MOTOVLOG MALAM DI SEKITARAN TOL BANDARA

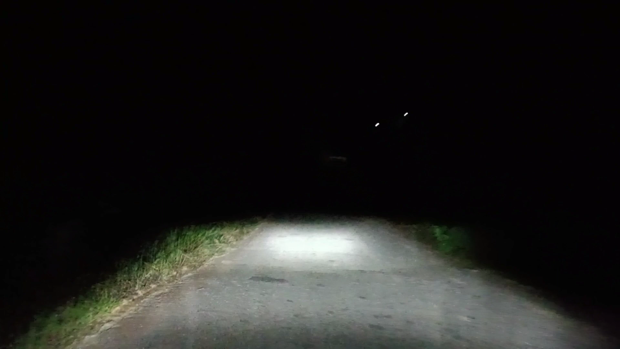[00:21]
Kita mau tolong malam ya teman-teman. Ini kondisi di dalam bandara. Di sini bisa dibilang kalau malam lebih lebar.
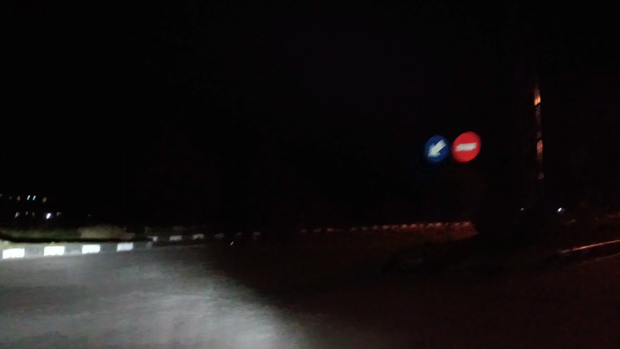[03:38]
Kalau terus ke bandara teman-teman. Kita lewat dalam tolnya ya teman-teman.
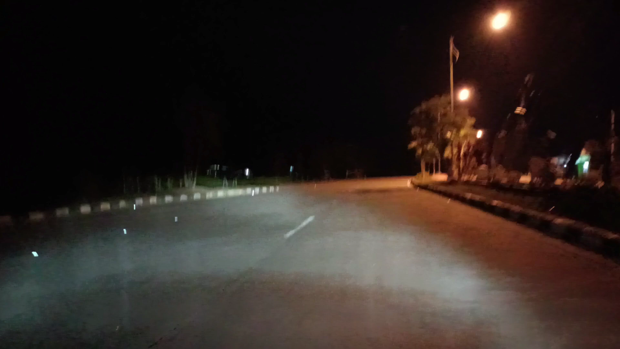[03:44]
Jadanya teman-teman. Welcome to Berau. Selamat datang kota Berau. Ini jalan tol bandara teman-teman. Kalau ada lampu. Ada lampu di sana. Ada apa? Ada lampu di sana. Lampu? Iya. Mana? Ada dekat itu.
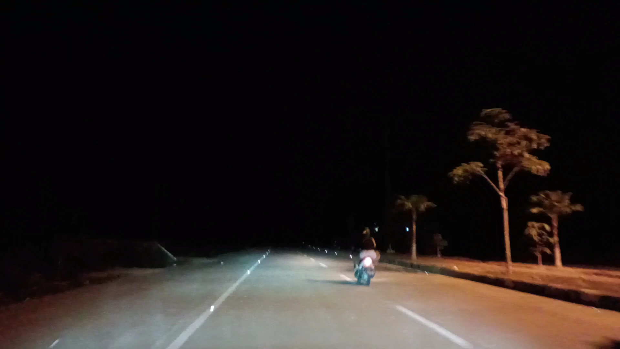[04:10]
Jalannya nggak semua nyala teman-teman. Ya untung dibantu sama ini lampu LED di pinggir jalan.
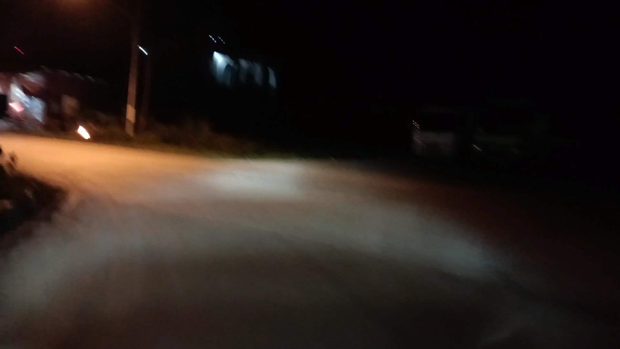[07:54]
Kita belok kiri ke jalan Raja Alam 1.